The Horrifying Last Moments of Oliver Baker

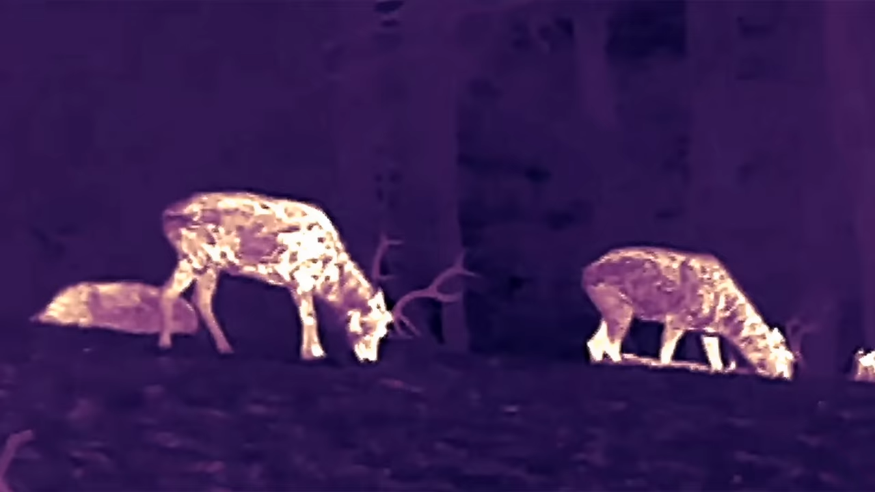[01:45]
They can detect their prey in even the darkest of places. The heat radiated from the animal's body is a dead giveaway.